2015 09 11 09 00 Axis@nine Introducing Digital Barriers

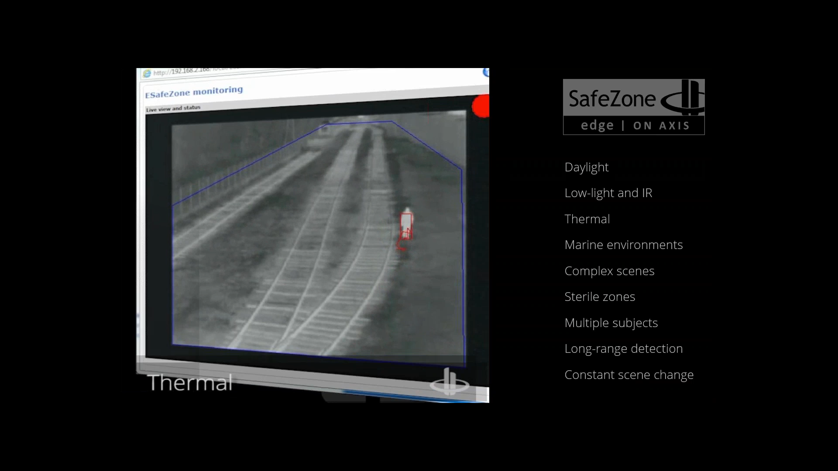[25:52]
Obviously, the different types of camera devices, whether it be color, low light, infrared, thermal imaging.